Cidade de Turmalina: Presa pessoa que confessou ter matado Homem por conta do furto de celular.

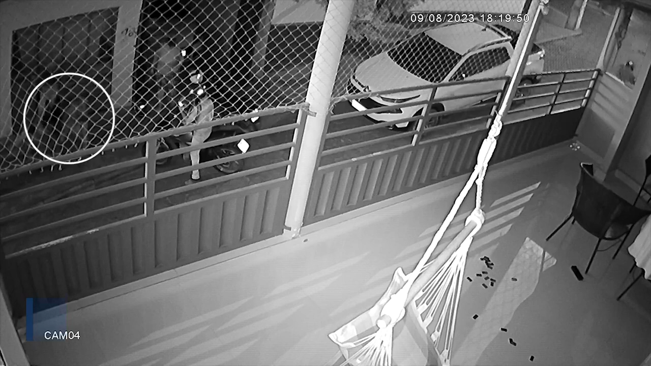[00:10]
A imagem do assassinato? Gente do céu!
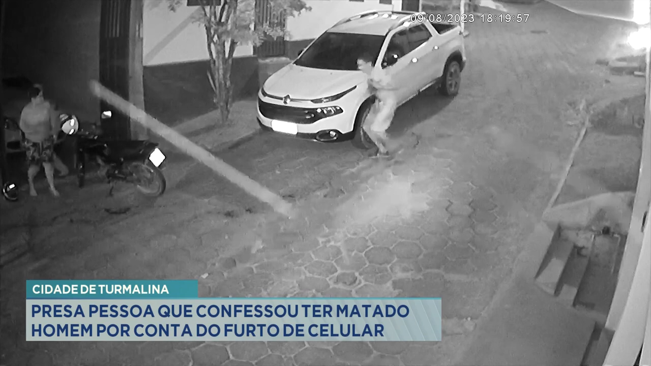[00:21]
Gente do céu! O caso foi registrado na cidade de Turmalina. A ação criminosa foi registrada por câmbio de segurança. Não, eu estava achando que essa imagem eram imagens do furto ou do roubo. Como que? Mas é imagem da morte?
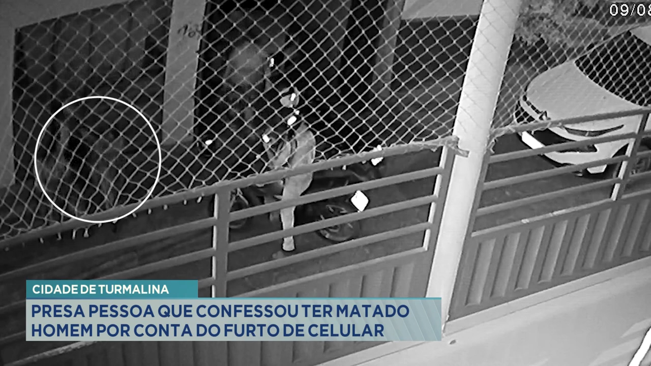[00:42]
Ah, ele chega o agressor. É que a gente, pelo padrão da TV Leste, não fica exibindo os detalhes da imagem. Ah, ninguém merece ficar vendo isso uma hora dessa também, né? Ah, ele golpeia bem no peito, parece, né? E aí, depois, a vítima ferida, ela é como se tirasse a camisa ou coisa assim, tentando estancar uma sangria. Ou eu não enxerguei demais na imagem? É, mas quem vai contar detalhes, se faltou de peso. Olha lá, um momento, ó.